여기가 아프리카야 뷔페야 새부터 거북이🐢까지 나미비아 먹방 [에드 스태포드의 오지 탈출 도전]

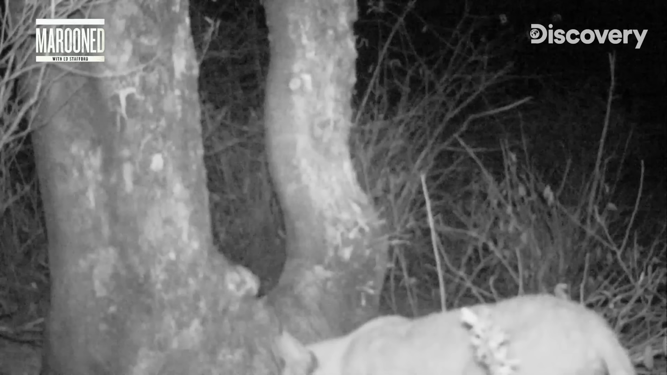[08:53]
It's a lynx. No way. That's amazing. Just shows that there are big cats out there. A lynx isn't a man-eater, but it's a predator.
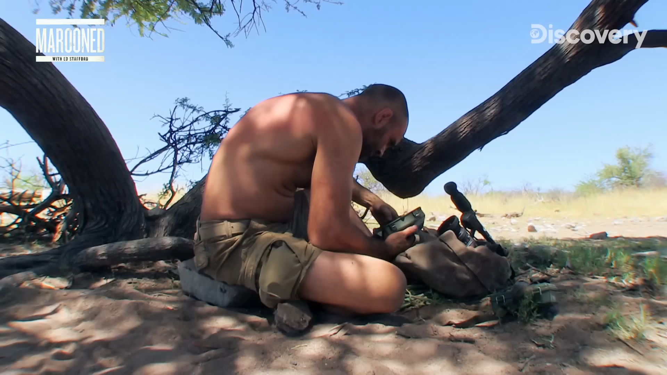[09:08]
Oh, wow. We've got warthogs.
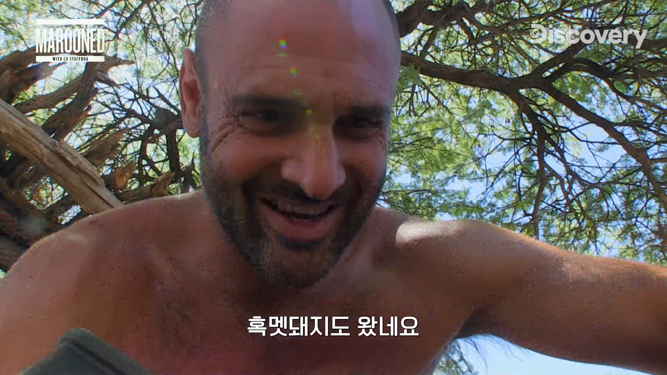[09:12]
There's warthogs on the carcass. Wow. Look at the tusks on that. Wow.
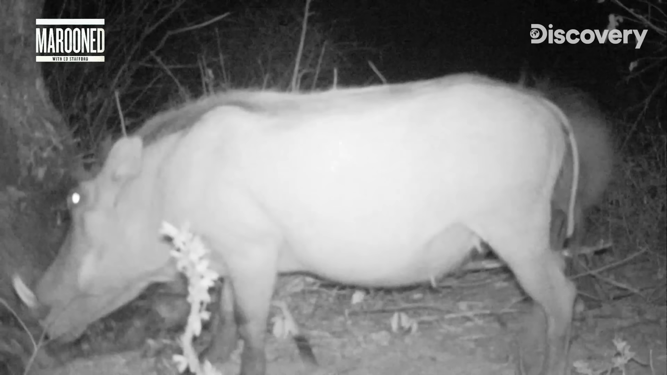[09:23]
Wow, you would not want to mess with that. If I actually do manage to catch myself a warthog, I need to be so careful. These things are going to be dangerous.